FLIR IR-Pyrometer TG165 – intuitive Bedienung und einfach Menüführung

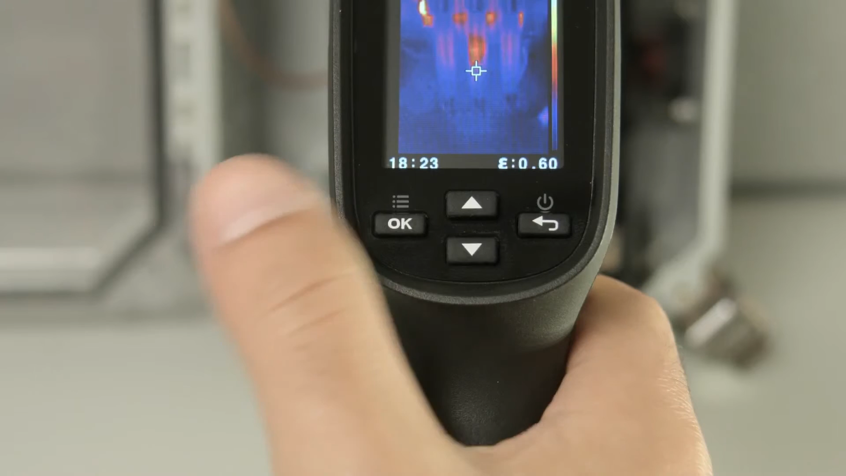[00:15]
Your first option is the SD card menu. Click OK to enter.
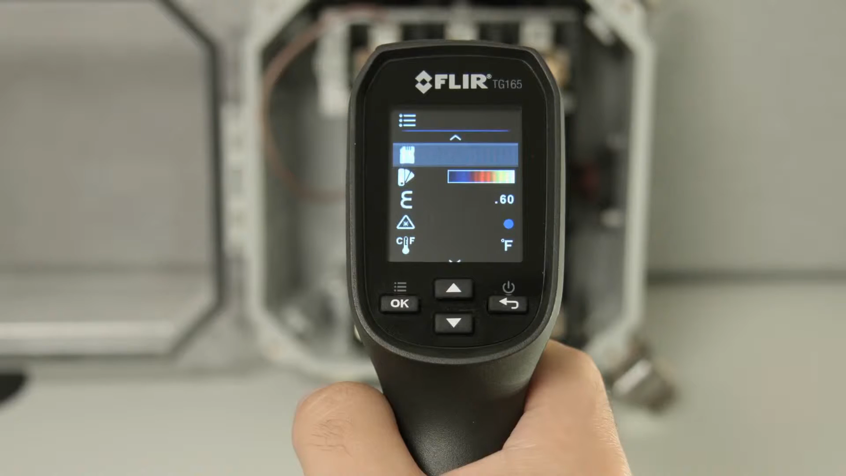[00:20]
From here, we can click to enter the image gallery mode
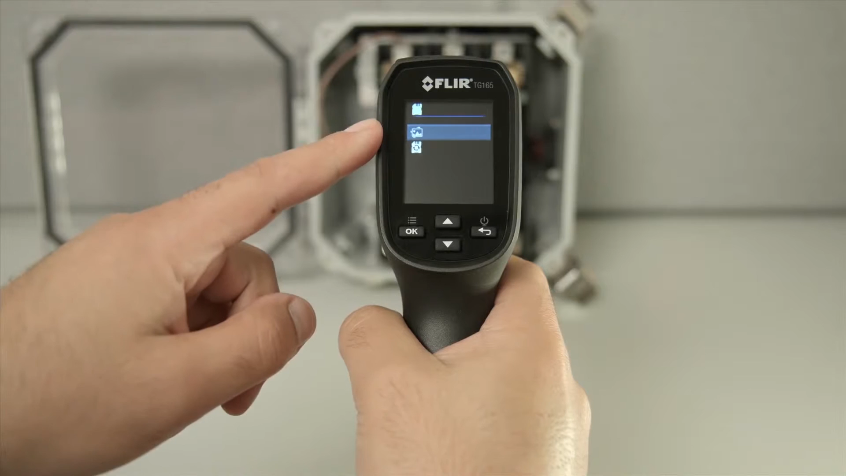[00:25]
or select the SD card below to erase your card.
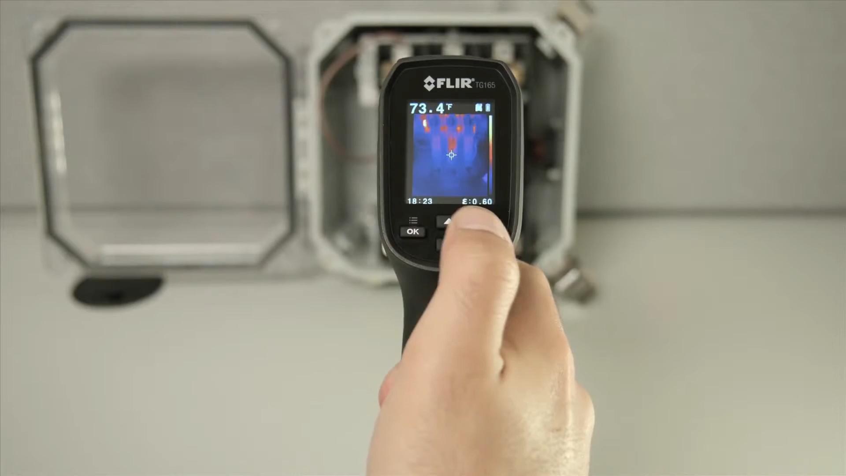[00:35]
On screen: spot 73.4°F
The next option is to toggle between grayscale and iron color palettes.